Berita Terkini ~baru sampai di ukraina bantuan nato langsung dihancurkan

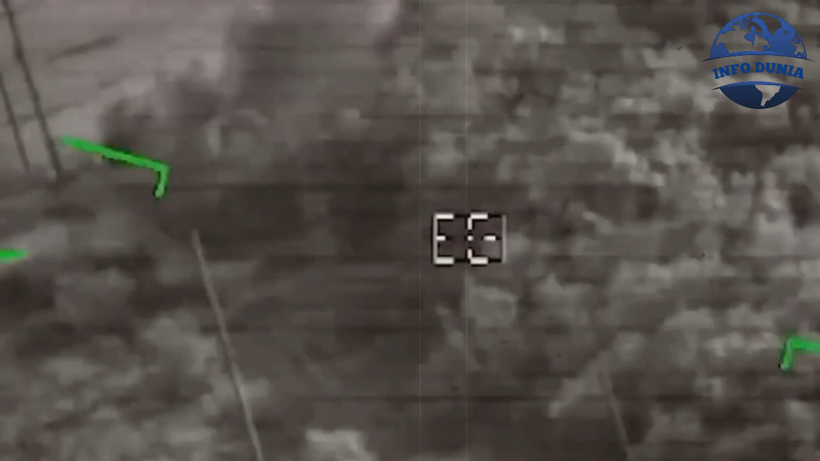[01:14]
Di daerah Voznesensk di wilayah Nikolaev, gudang senjata yang menyimpan 45 ribu ton amunisi yang baru-baru ini dipasok ke Angkatan Bersenjata Ukraina oleh negara-negara NATO telah dihancurkan.